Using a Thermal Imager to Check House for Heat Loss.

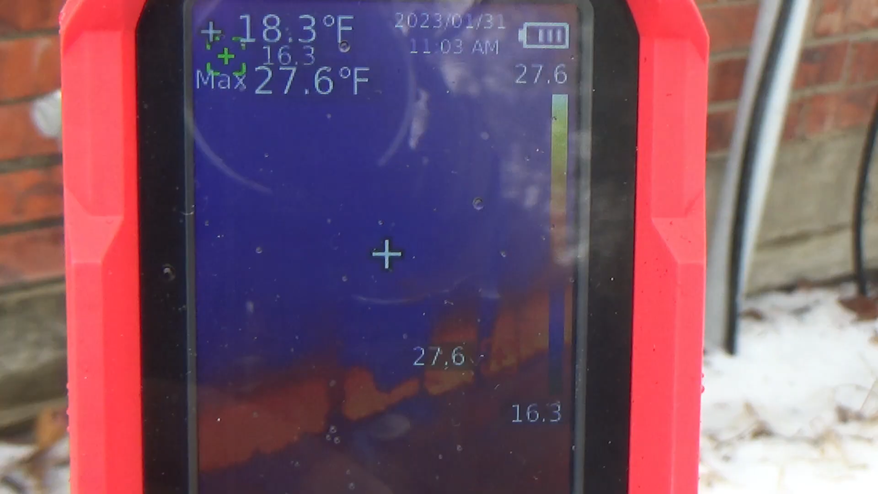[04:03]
On screen: spot 18.3°F, max 27.6°F
Look at these boxes. See how much heat they're generating.
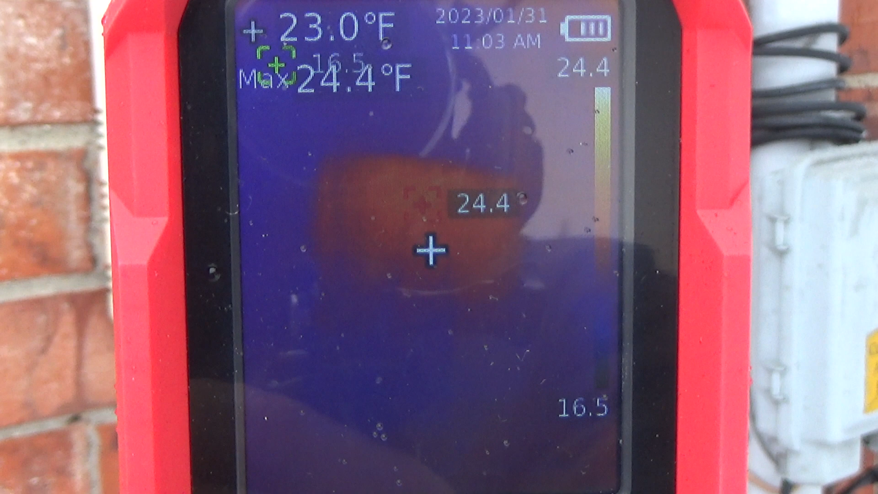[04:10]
On screen: spot 23.0°F, max 24.4°F
I'm surprised that the, uh, that's our cable box right there.
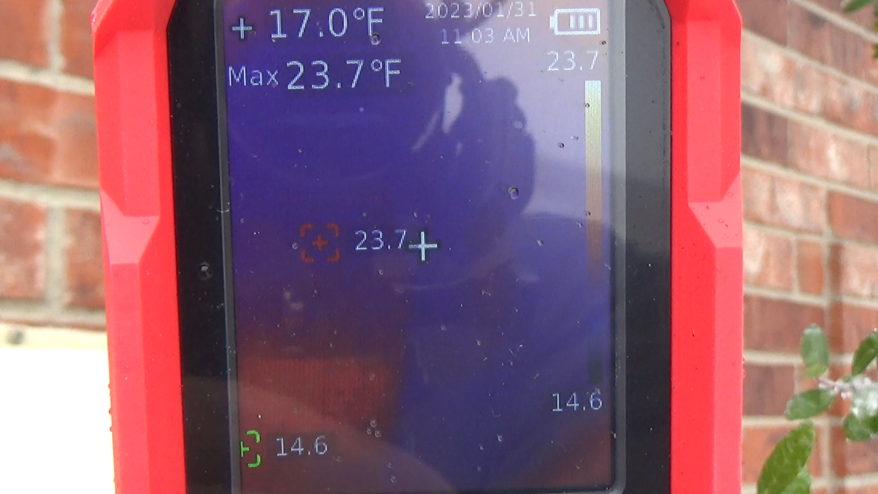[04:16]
On screen: spot 17.0°F, max 23.7°F
The power meter is just as cold as can be.
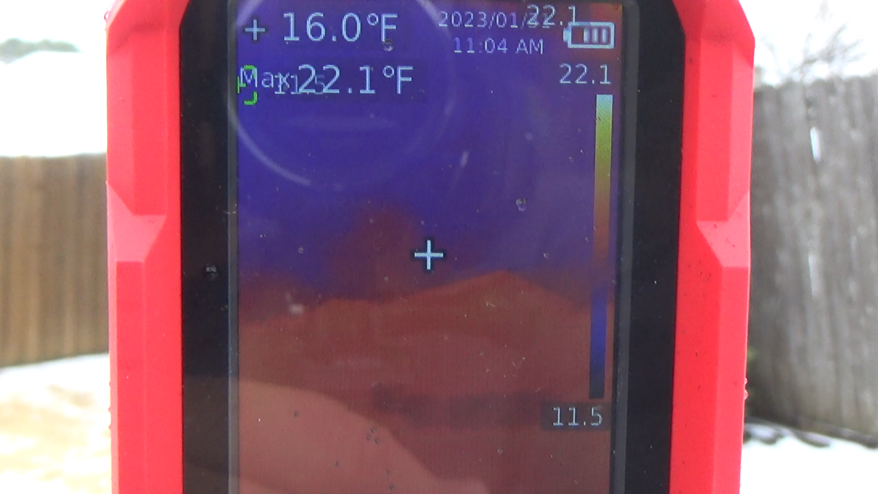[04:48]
On screen: spot 16.0°F
Got a shed. It's the same temperature as the, uh, outside air, it looks like.
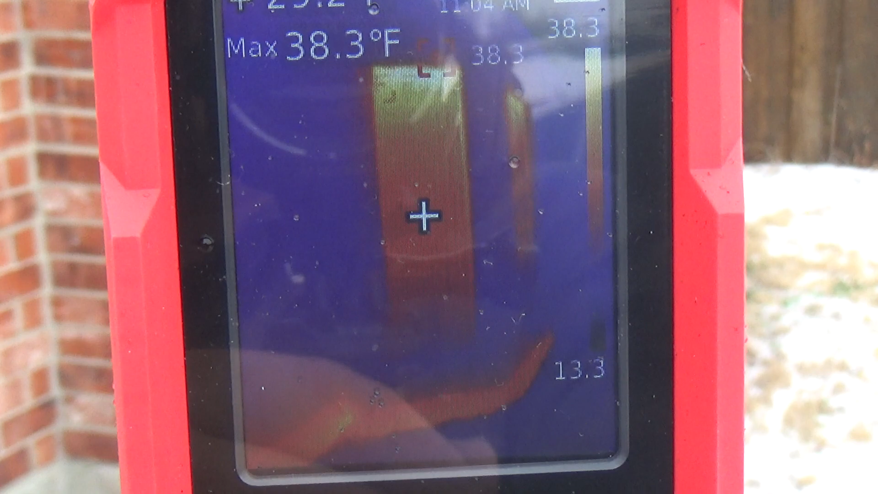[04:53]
On screen: max 38.3°F
And again, you can see around the foundation.
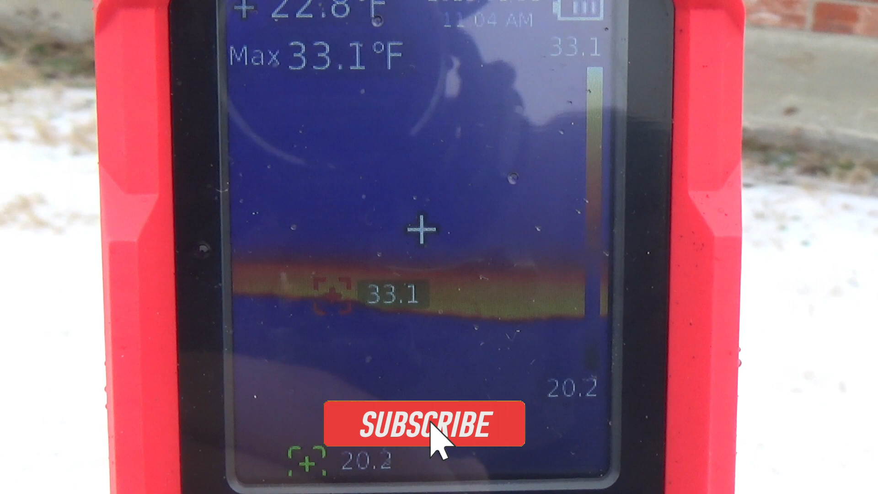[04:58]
On screen: max 33.1°F
That's, I always find that interesting, that, how much heat the foundation pulls up out of the ground.
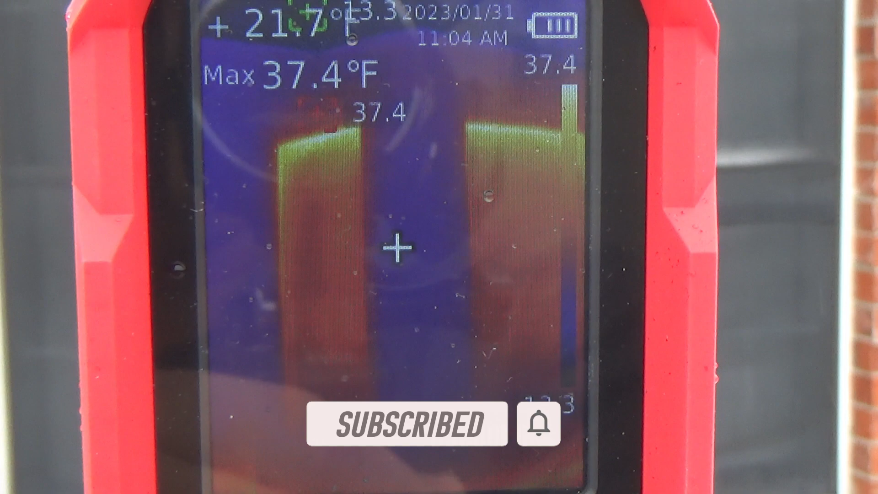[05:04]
On screen: max 37.4°F
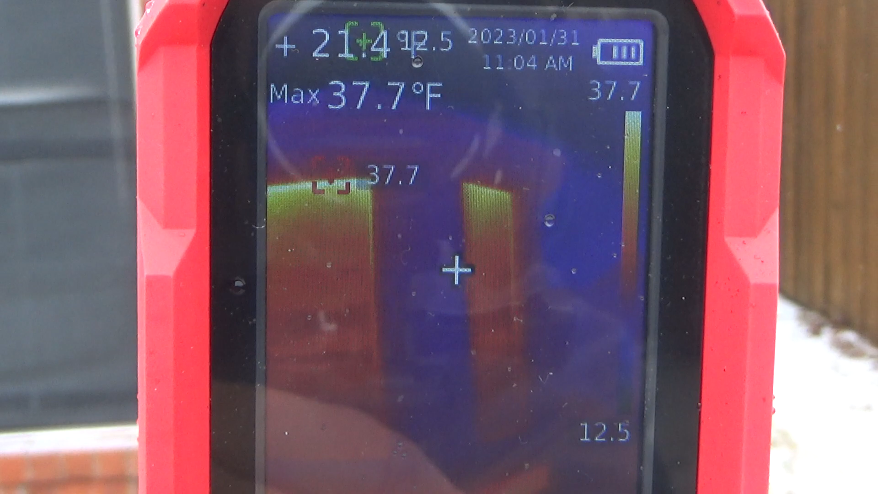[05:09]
On screen: max 37.7°F
All along the top of the window.
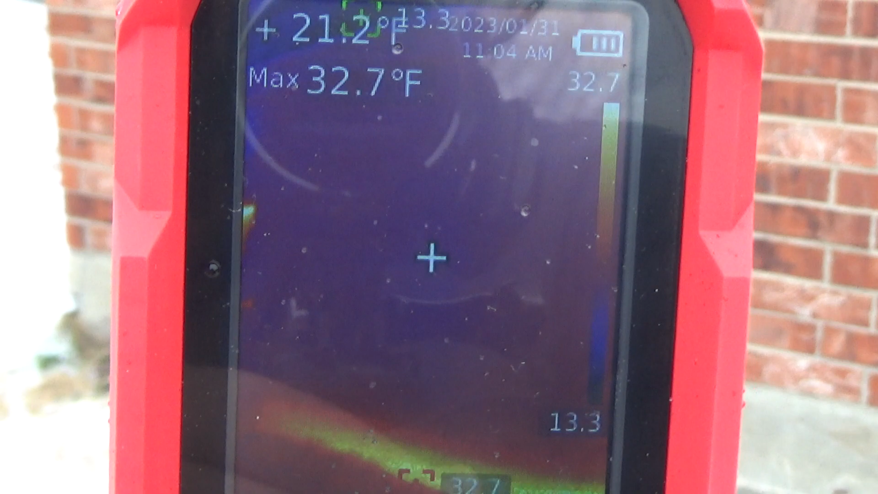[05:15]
On screen: spot 21.2°F, max 32.7°F
So let's go inside the house. Let's take a look.
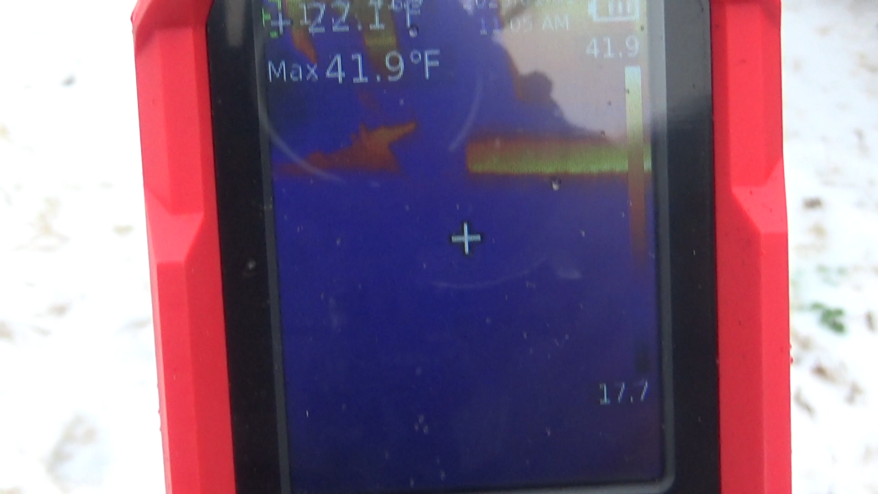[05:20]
On screen: max 41.9°F
Show you the difference. Oh, here's the back door, back porch.
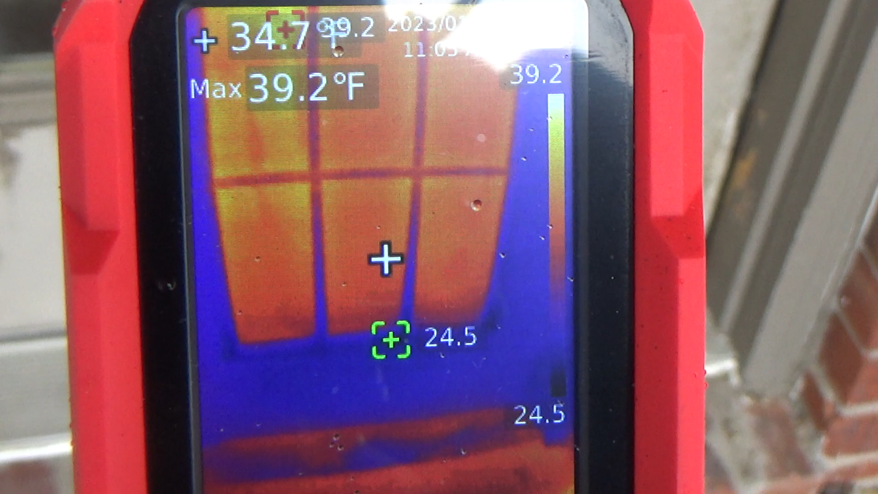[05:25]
On screen: max 39.2°F
And you can see even the back porch, the temperature difference between the brick wall and the porch itself.
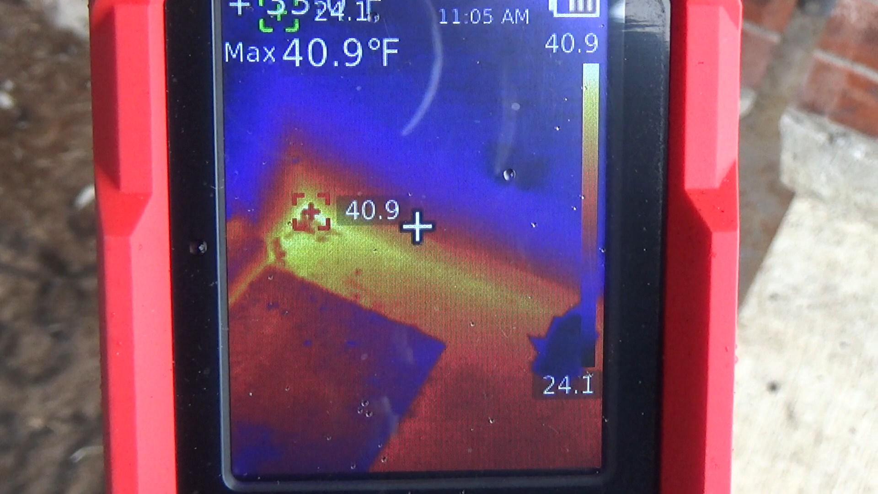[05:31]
On screen: max 40.9°F
The porch is pulling some of that heat up out of the ground. So here's, uh, uh, where's that, yeah, that's the window of the door. Now this door sill actually looks pretty good.
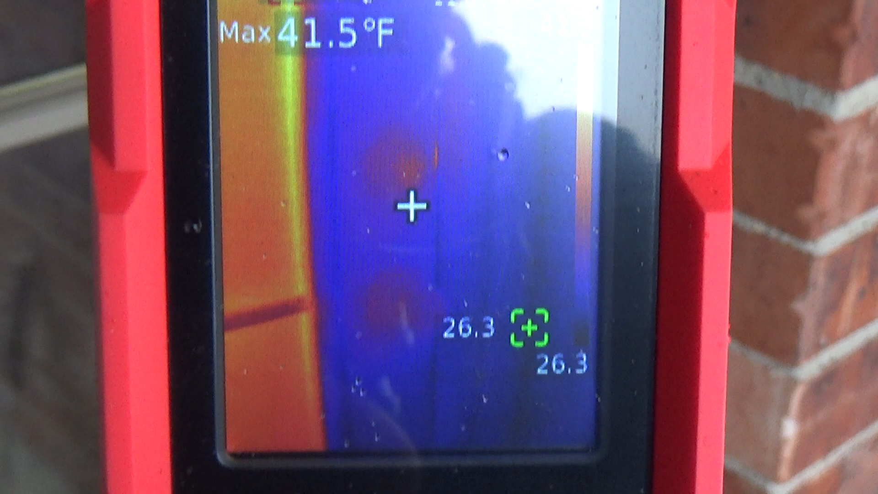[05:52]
On screen: max 41.5°F
Along the top, there's a little bit of heat loss.
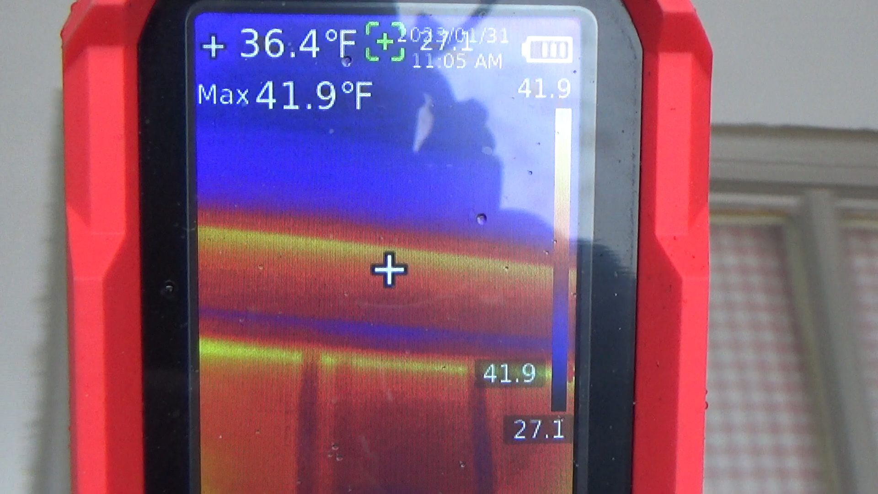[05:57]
On screen: spot 36.4°F, max 41.9°F
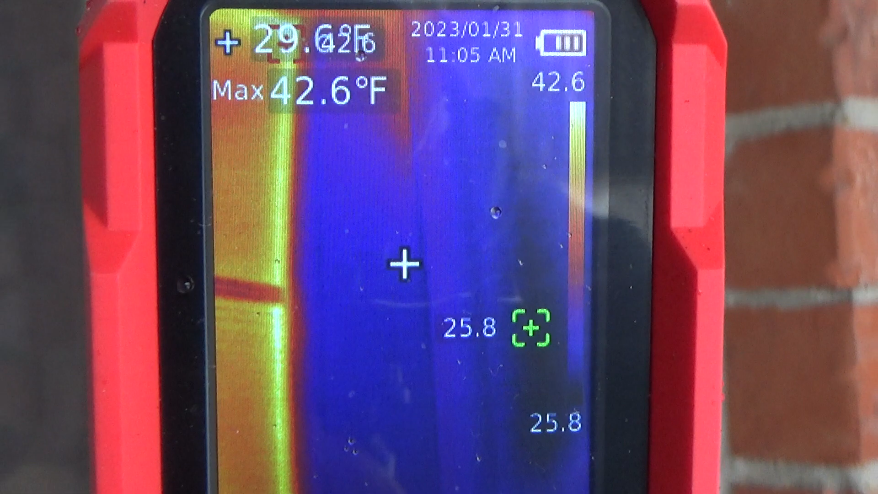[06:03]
On screen: max 42.6°F
Going down this edge right here, that actually is not looking too bad. Let me show you what I mean. I'm going to open the door.
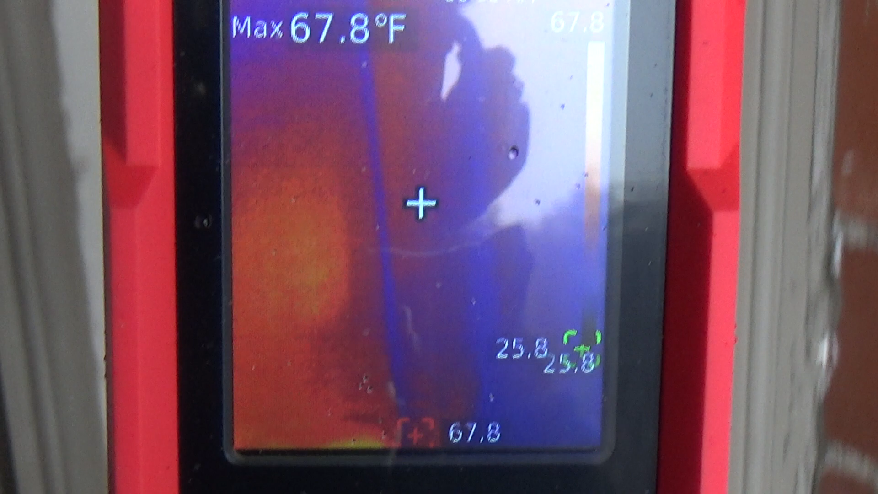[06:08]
On screen: max 67.8°F
Oh, here's, here's where the door seals, right there.